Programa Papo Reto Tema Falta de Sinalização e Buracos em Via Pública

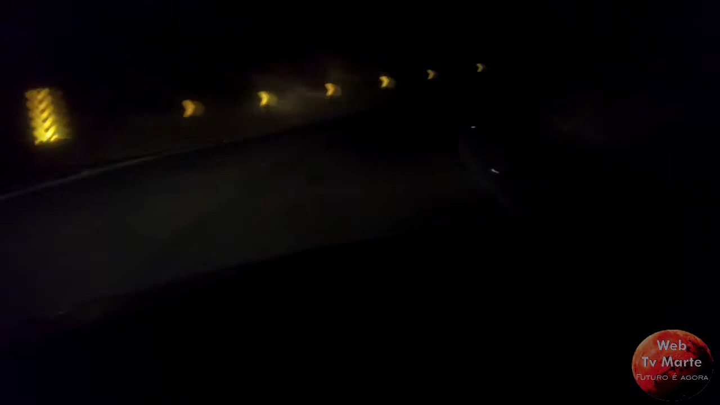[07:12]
À noite, a mesma, olha a situação da noite, dessa alça de acesso a esse trecho aí do trevo aí, que dá acesso à cidade de Tietê.
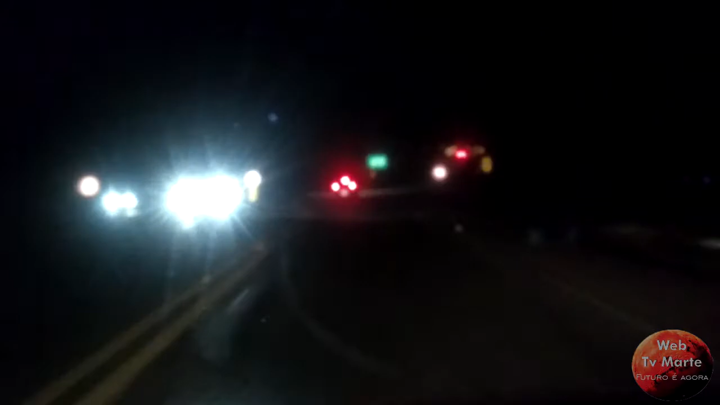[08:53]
Olha lá, à noite, como vocês podem ver, é um breu total. Então isso eu já sei, eu já vi muitos vereadores pedindo que fosse feito um pedido à rodovia Tietê para que colocasse uma iluminação.